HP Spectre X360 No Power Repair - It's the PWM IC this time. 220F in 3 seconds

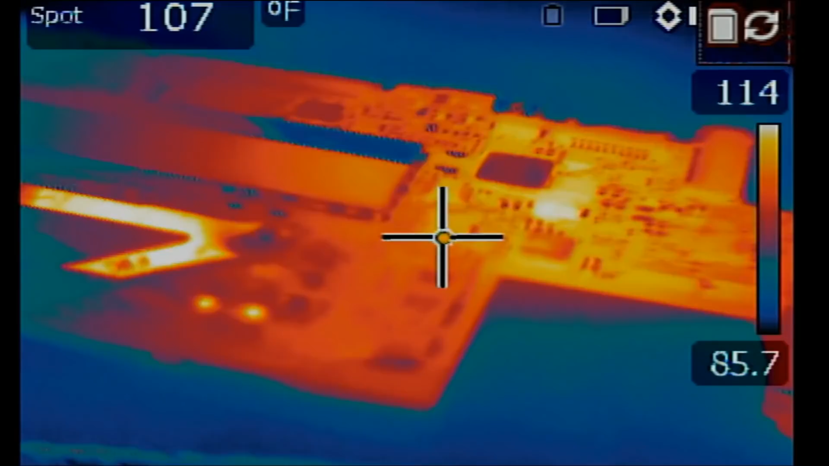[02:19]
On screen: spot 107°F
I did not plug anything in yet. Look at that. The charging cable is plugged in right now. And let's wait a minute. Look at this.
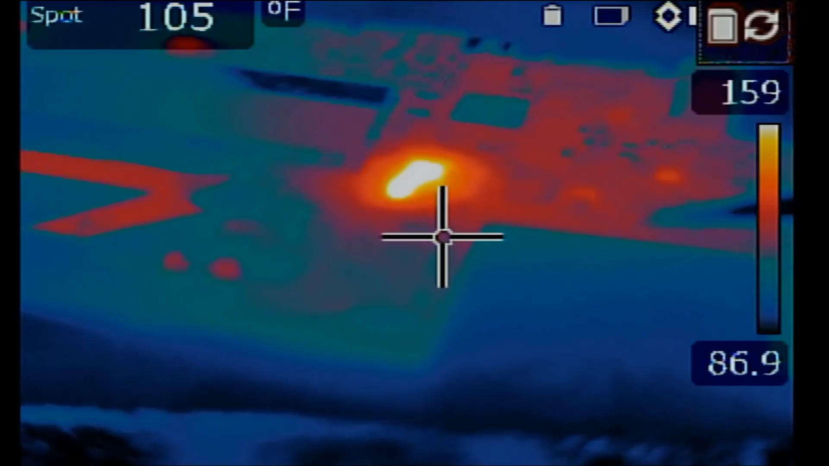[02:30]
On screen: spot 105°F
This area immediately went full blast from zero to 220 in three seconds.
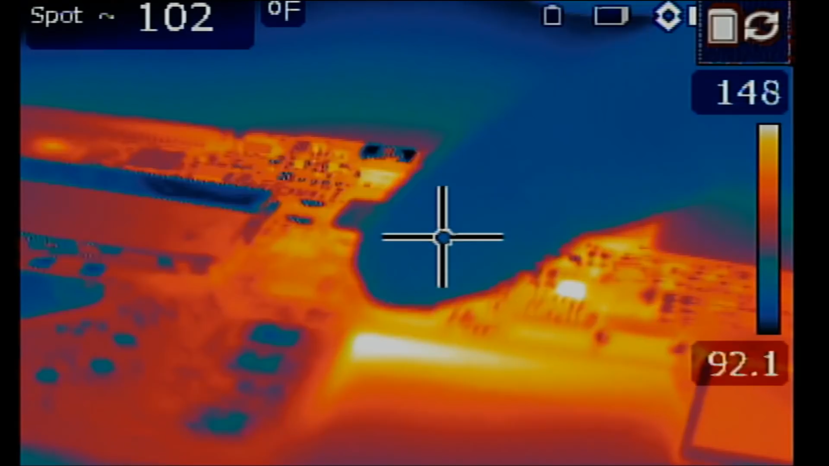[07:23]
On screen: spot 102°F
Let's see if we're still going to get that big heat spot. And that heat spot should be right over here.
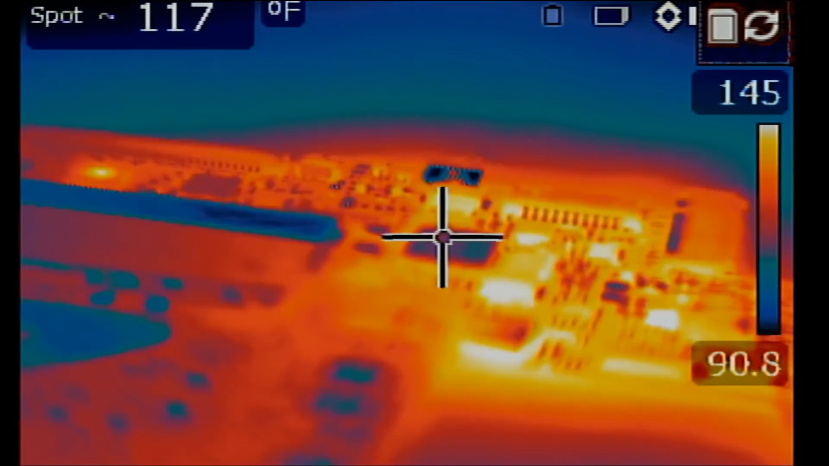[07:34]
On screen: spot 117°F
And we got nothing.
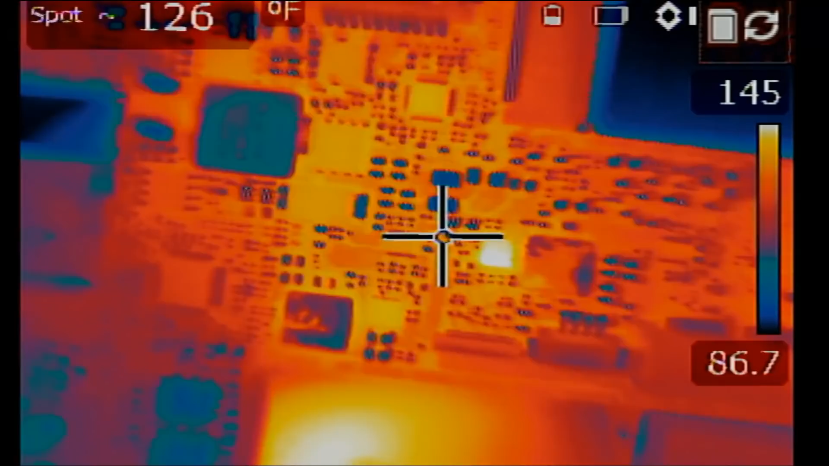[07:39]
On screen: spot 126°F
And that's very good. Now we no longer have that heat spot on that shorted PWM IC,
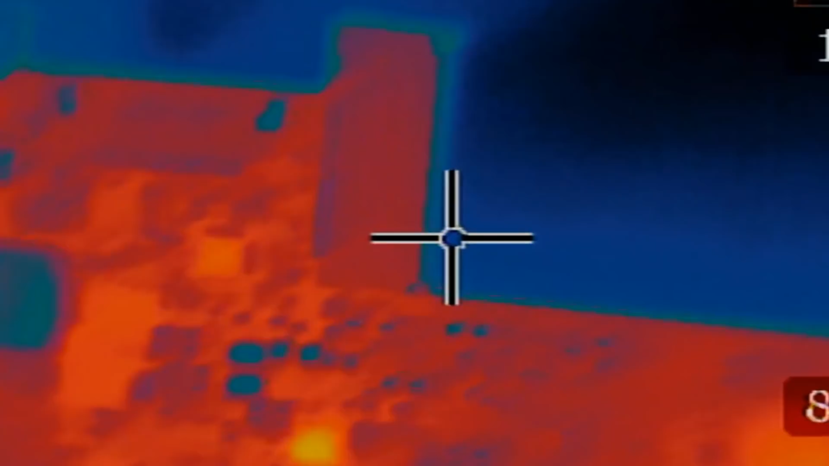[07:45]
and that IC is right over here. I mean, look at this.